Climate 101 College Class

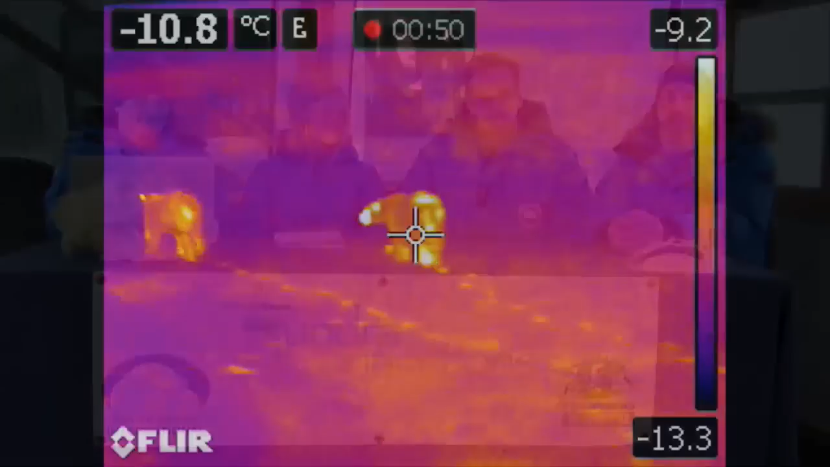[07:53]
On screen: spot -10.8°C
which I guess you guys had in your class earlier in the year.
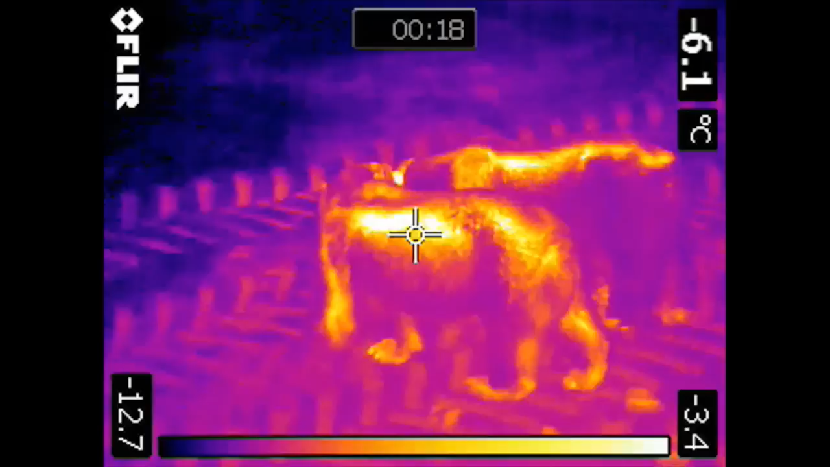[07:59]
On screen: spot -6.1°C
And really, I'm just trying to figure out if we can use that technology to look at the energetics of polar bears.
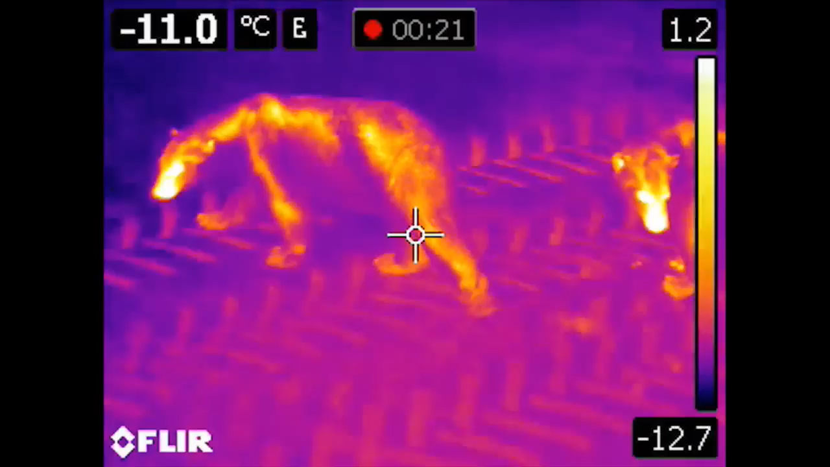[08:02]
On screen: spot -11.0°C
So where are they losing heat?
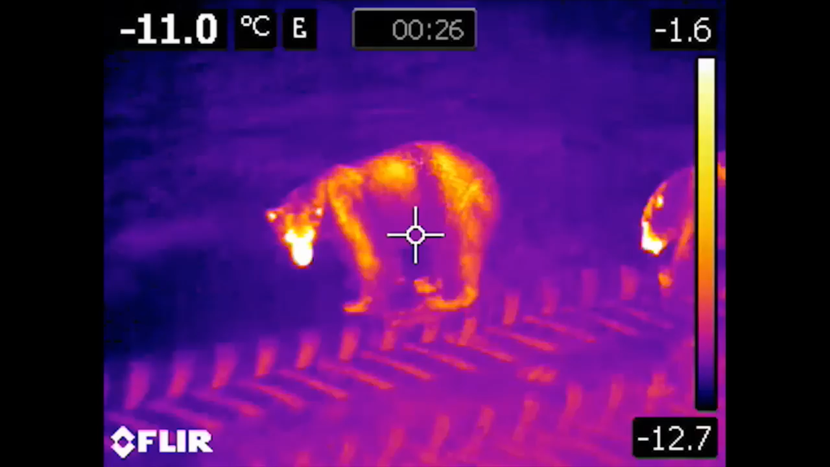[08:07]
On screen: spot -11.0°C
How well insulated are they? And then use that sort of information to look at their energy budget throughout the year.
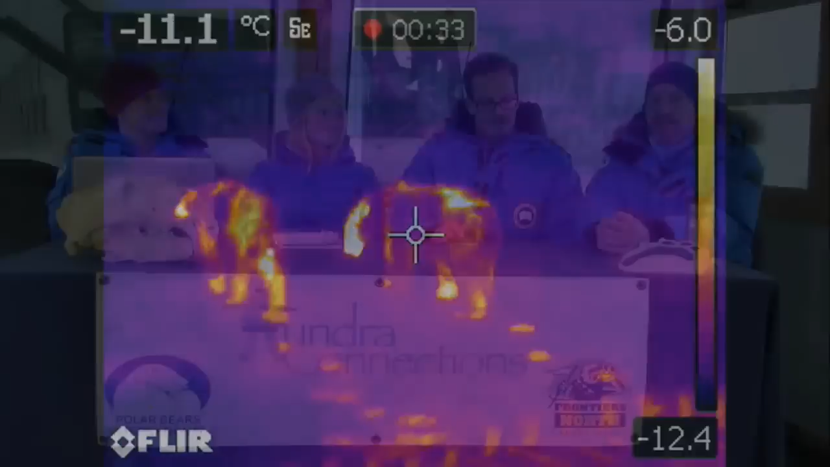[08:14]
On screen: spot -11.1°C
Really cool. So we were looking at thermal infrared images to try to understand that everything emits radiation, greenhouse gases, and polar bears apparently are no exception.